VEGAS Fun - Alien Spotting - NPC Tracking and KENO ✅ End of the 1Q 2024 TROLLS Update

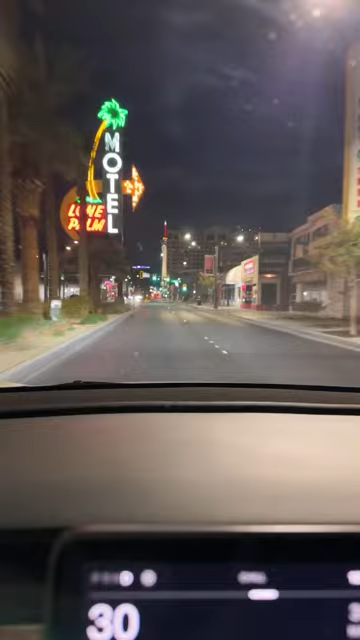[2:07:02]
It's a beautiful place, but definitely not if you want to be part of the stuff. Do I like MGM? It's all right. I wouldn't stay there. I've stayed there before, back in the 80s. Venetian is beautiful, yes. Matt, have we gambled yet? No, we don't gamble. It's a non-gambling channel. Just kidding. We hit five or six different casinos already. I've already lost count. Venetian is too expensive.
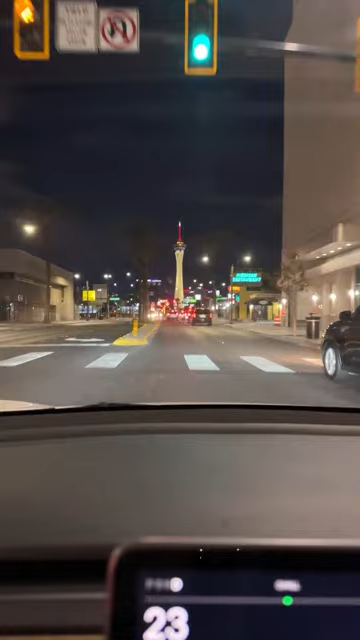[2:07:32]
Something like that. Anyway, this is the far north part of the Strip. We're going to go north to south here.
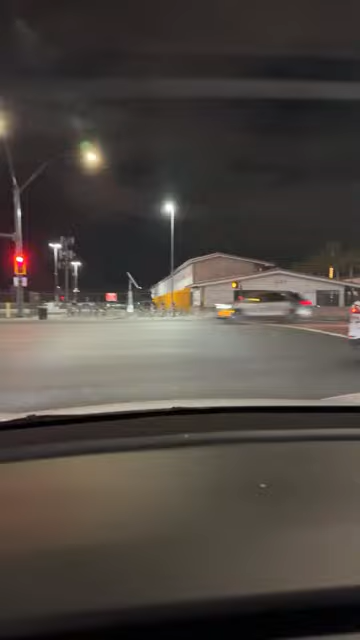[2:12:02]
All right, that's the hotel casino there. Uh-oh.
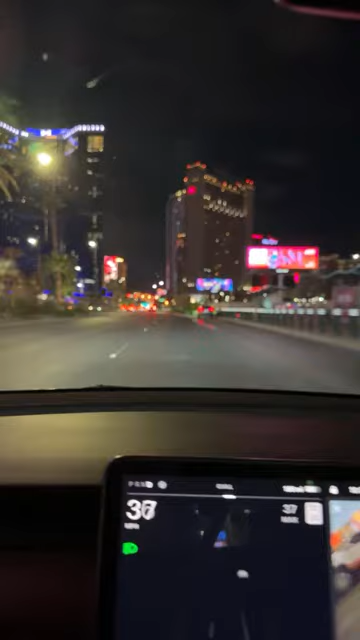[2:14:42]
Nobody knows how to drive anymore. I'm the only good driver. On the left is the Fountain Blue, sans Bob Dingo.
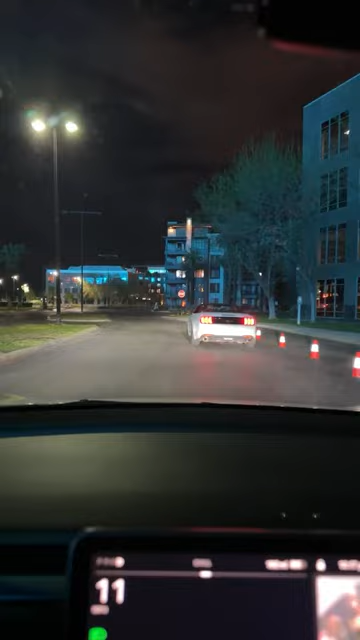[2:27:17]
Oh, I almost hit a car. Crash into the sphere.
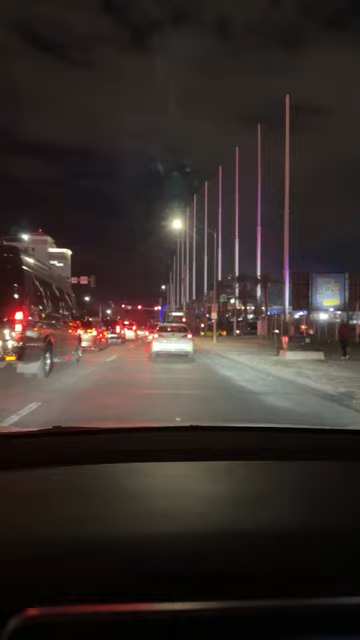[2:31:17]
Yes, we're still driving the Tesla. That's the current traffic situation right there.
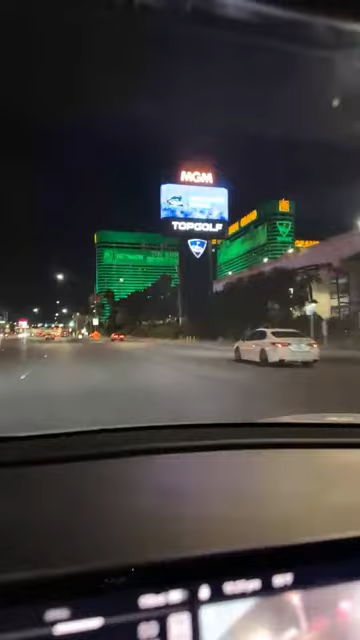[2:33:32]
We're back on the tour now. Here's the MGM Grand, built in 19... and it has rooms.
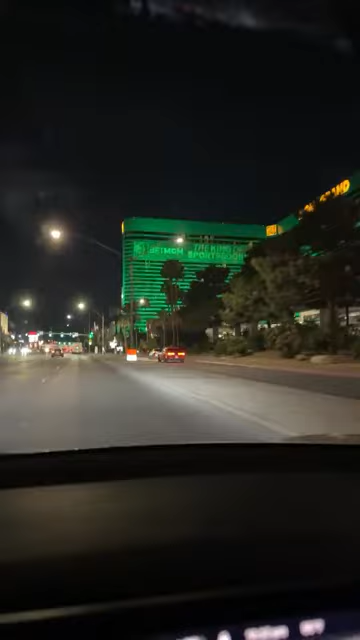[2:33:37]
It's known for a lot of... And, of course, the show with David Copperfield, and you can do the...
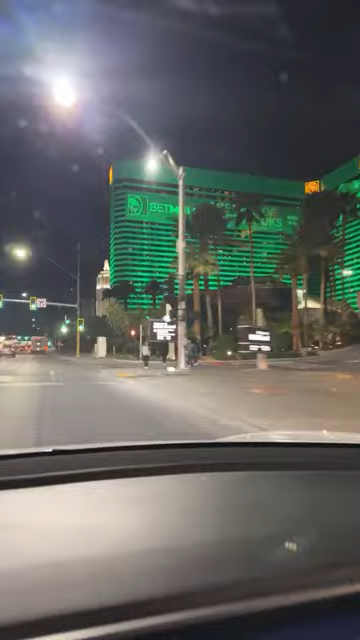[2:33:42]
at the MGM Grand. Crossing the MGM Grand is New York, New York.
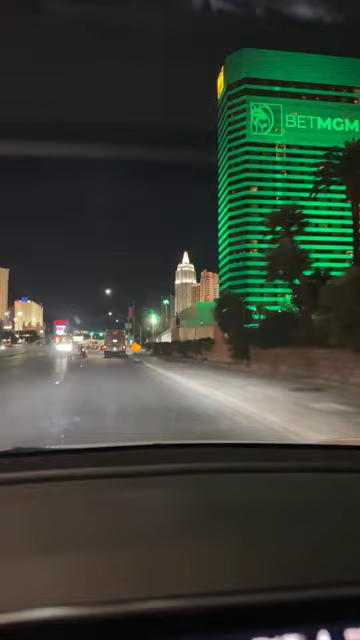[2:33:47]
This is based upon a major city in the Pacific Northwest.
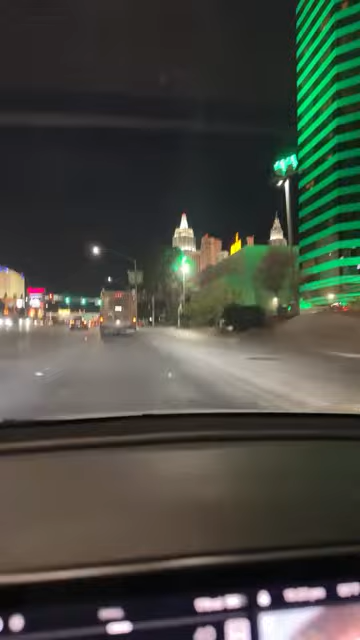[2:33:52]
I don't like the traffic cones here, but we're gonna try it anyway.
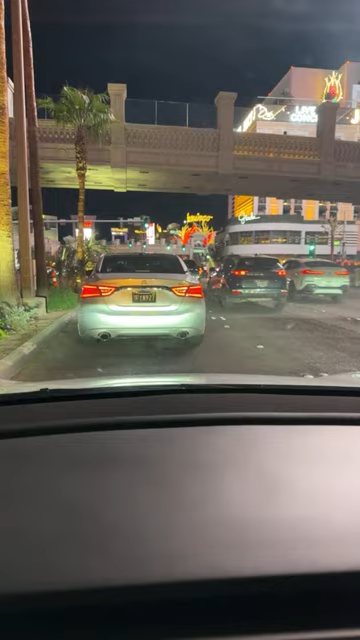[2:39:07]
A lot of police down here. Did something happen? Lots of police.